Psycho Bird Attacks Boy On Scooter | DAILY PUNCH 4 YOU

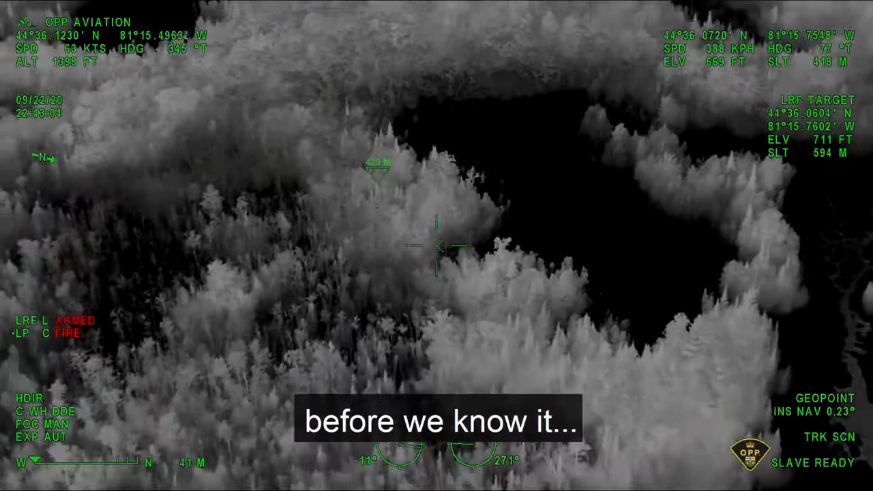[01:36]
My son, who is special needs, who's 6 years old, is missing.
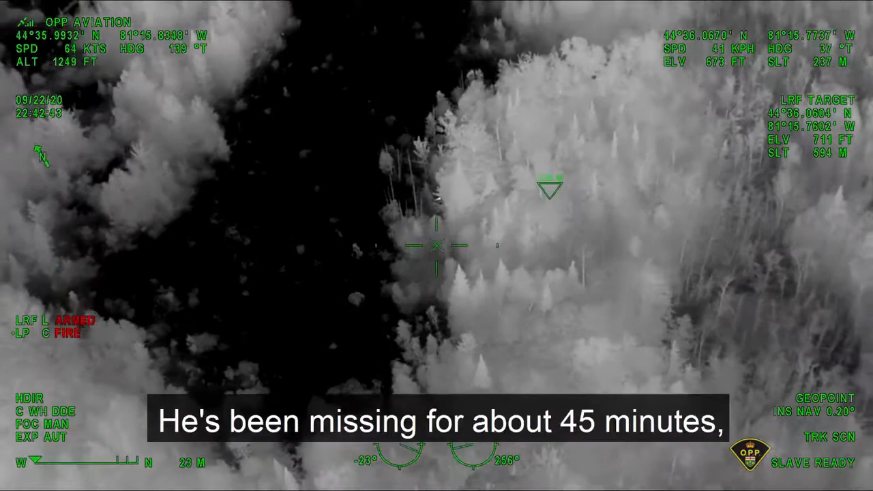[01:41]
He's been missing for about 45 minutes. We've been looking for him. It was nighttime and it was hard to see anything, but the helicopter pilot used an infrared camera to spot the child.
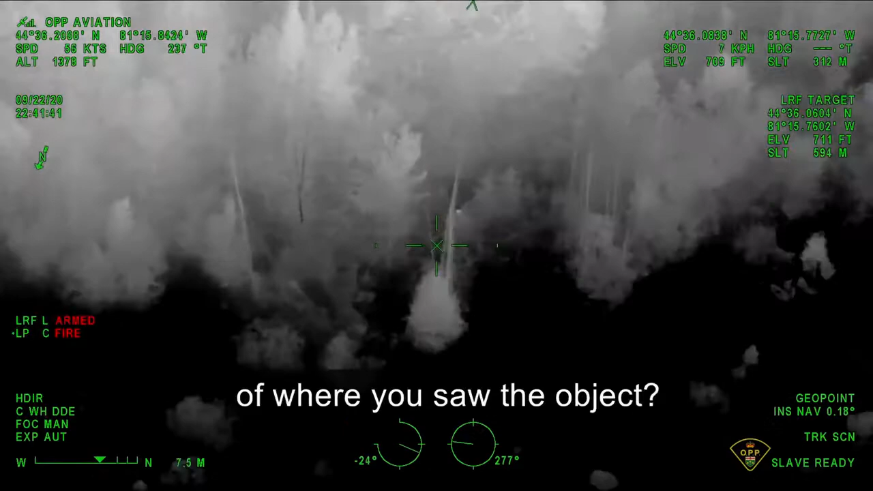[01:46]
What I'm doing is firing a laser right now.
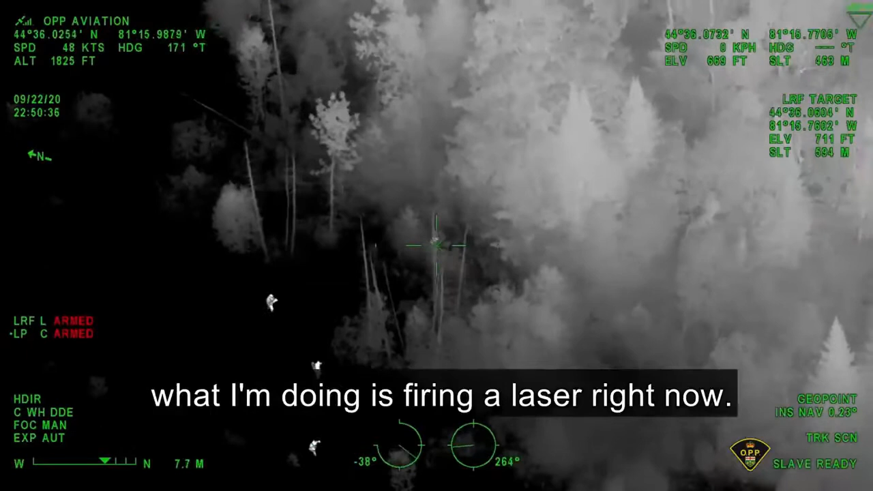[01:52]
Just wondering if somebody could use their goggles and see if you can see that laser.